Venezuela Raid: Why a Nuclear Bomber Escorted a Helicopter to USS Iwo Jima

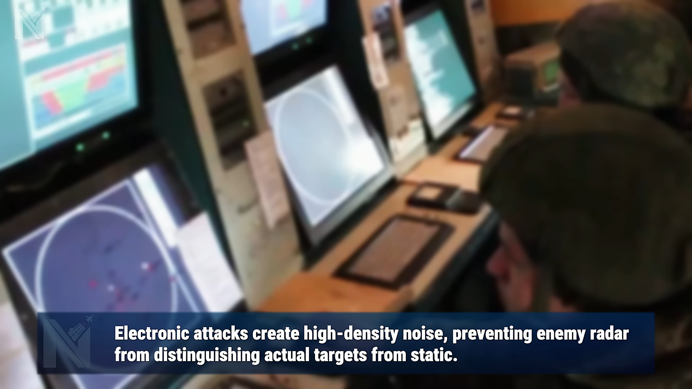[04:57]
the Growler floods the frequency with structured noise.
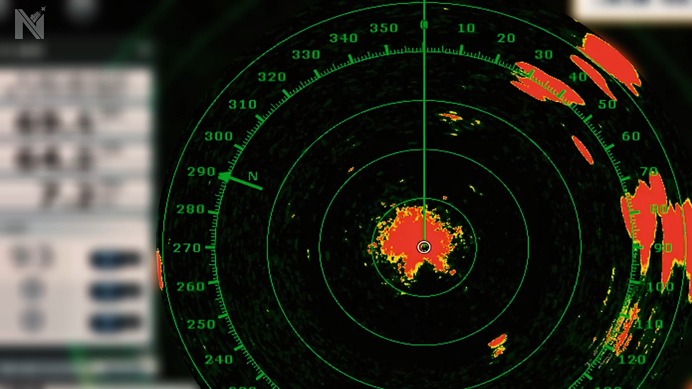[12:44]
The radar waves bounce off the waves, creating sea clutter.
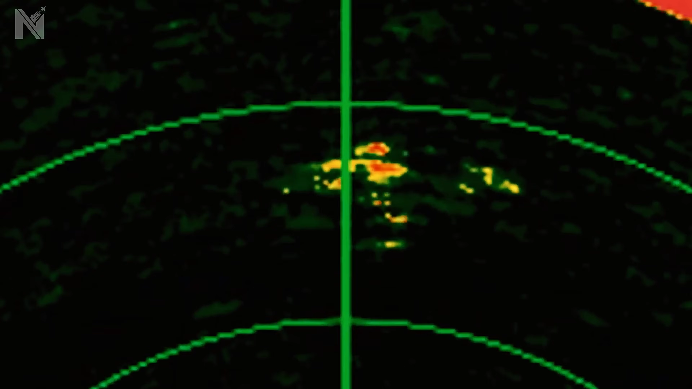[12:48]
The helicopter hides inside this electronic noise.
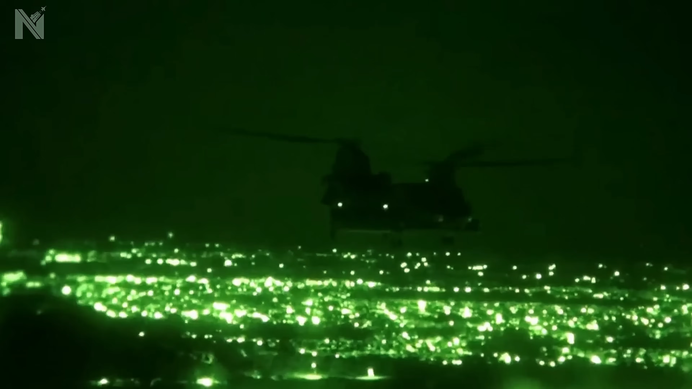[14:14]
0 for 17 hours. The Chinook flares over the stern. Wheels touch steel. The prisoner is transferred to Marine Guards. The helicopter lifts off immediately.